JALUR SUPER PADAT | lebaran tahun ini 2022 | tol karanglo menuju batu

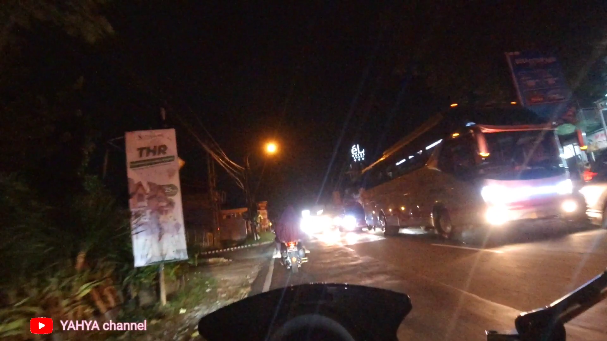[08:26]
berhenti ini nggak jalan ya berhubung kameraku ini kameranya ikut jalan sih kayak jalan masalah ini yang arah timur ini berhenti total ini nah ini mantep cekrek bener-bener
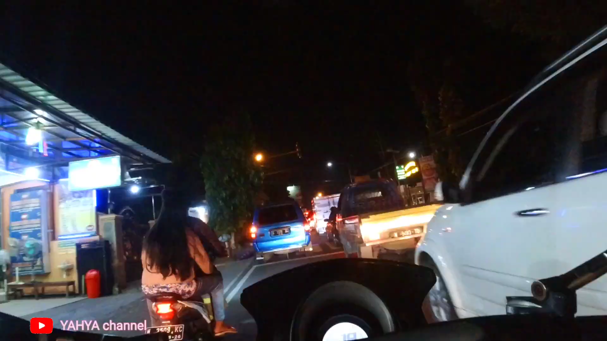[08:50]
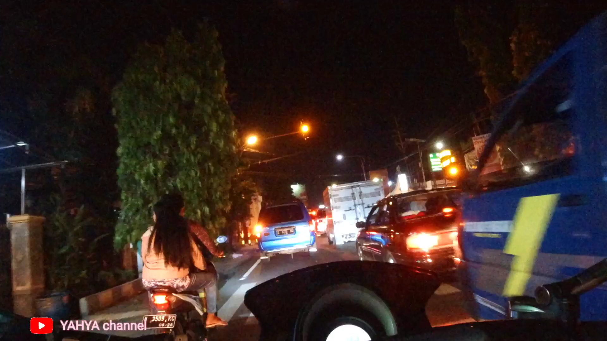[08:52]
ini Hai karang ploso padat merayap lho jadi ini karang ploso yang menuju
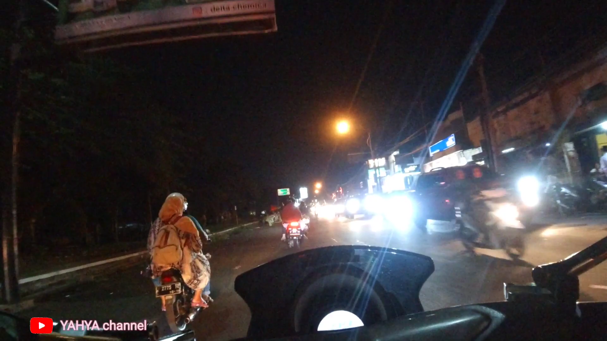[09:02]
kota batu yang utara lho ya ini aja juga rame lho jadi yang kota karang ploso yang lurus yang temunya kanan ke Lekta atau yang kiri jalan rest area karang ploso nah ini
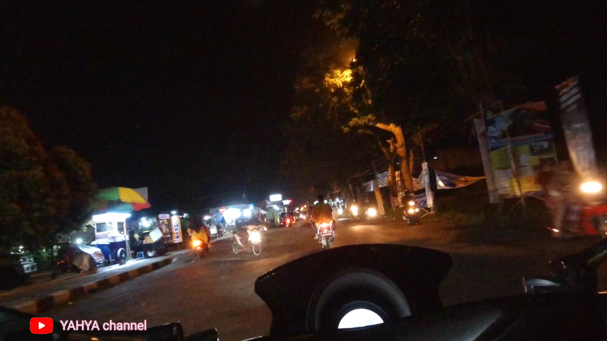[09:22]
jalur menuju kota batu yang lewat utara bukan yang lewat bener-bener ya lewat utara lewat pasar karang ploso lurus tembusnya nanti bisa ke baloka yang ngotok jodok belok kanan ke arah Lekta yang beloknya di alun-alun situasi terkini haplos empat ya luar biasa rame jalurnya
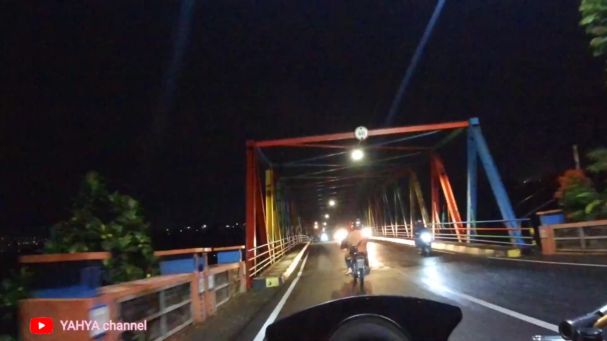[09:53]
tempatan warna-warni lor tempatan warna-warni Kalilanang tayang lampunya nggak hidup ya tempatan warna-warni kalil warna otak batu
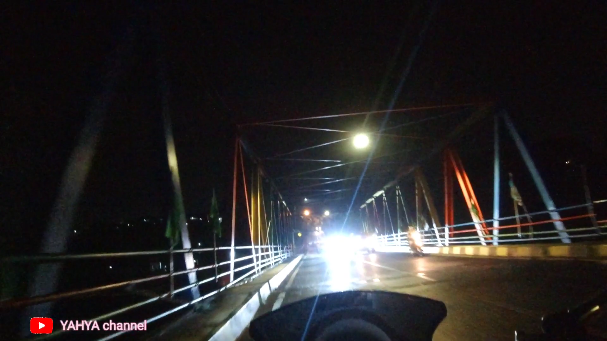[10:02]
semakin ke atas semakin dingin ya semakin semiring warung-warung ada dimana-mana
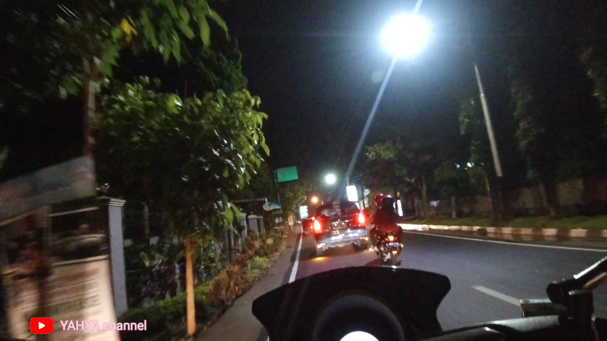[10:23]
dari karang ploso ada di batu pengunjungnya selalu full masuk langsung warung oke lor depan ini pertigaan untuk jodok ya yang kanan arah Lekta atau arah Cangar yang kiri